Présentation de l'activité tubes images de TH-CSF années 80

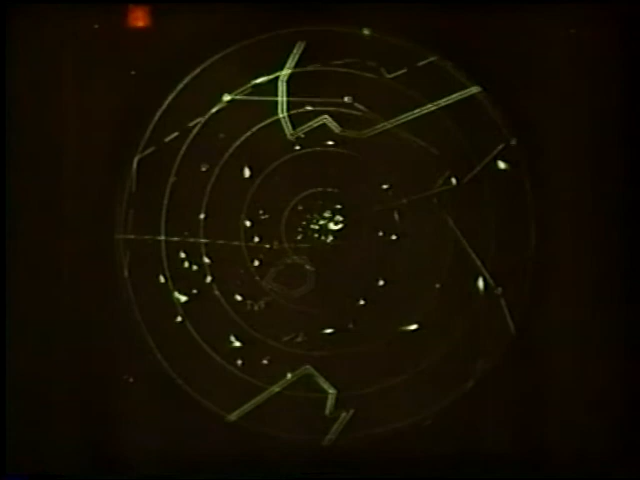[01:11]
un balayage radar circulaire est transformé en trame télévision pour être distribué sur un réseau en circuit fermé, utilisé pour le contrôle de trafic aérien
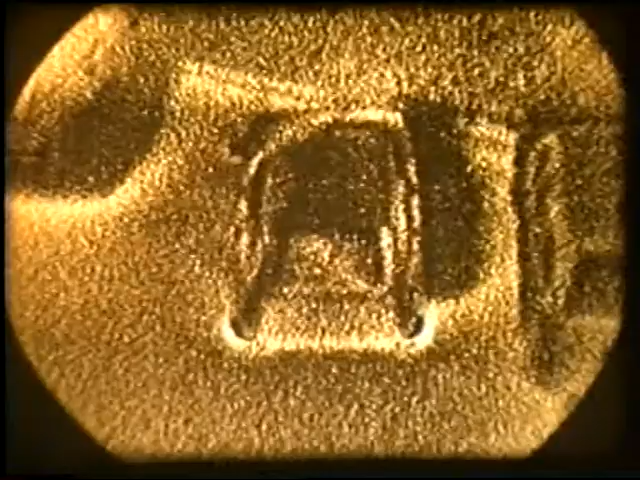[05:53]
On voit les différences de température du sol entre les zones éclairées et protégées du soleil.